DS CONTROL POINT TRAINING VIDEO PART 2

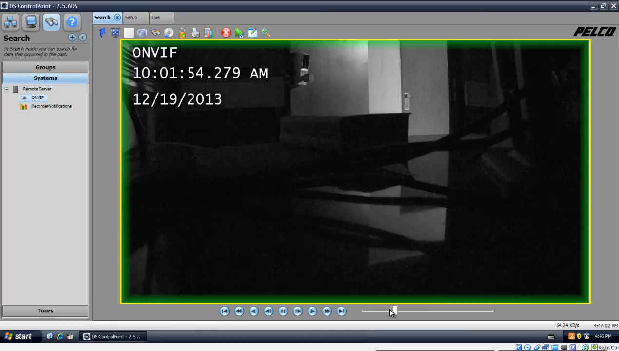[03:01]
I can fast forward to rewind. Just basically the basic playback feature that you would expect. Now, if you want to modify your search, you can just click on this icon right here. It will take you back to your previous menu. And you can just basically adjust the timeline. Of course, we have the same feature as we did on our live view. We have our little print feature, our snapshot feature, and then our full screen feature.
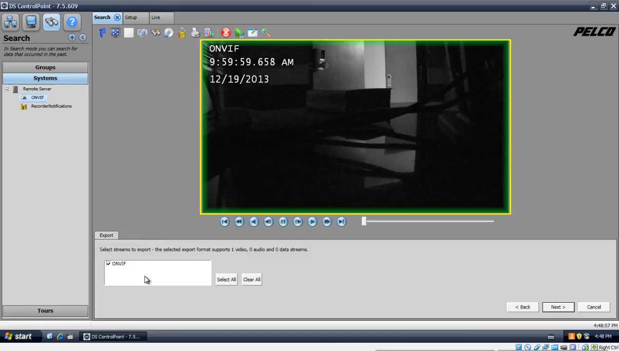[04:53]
If you have, if you were playing back multiple video footage and there's only one camera that you want to actually do the backup on, you can just uncheck the rest or you can just leave them all checked. And it will show you right here how many videos it's going to export. I'm going to click Next again. Then I'm going to click Next again. Then I'm going to click Finish. So then it will start doing my export.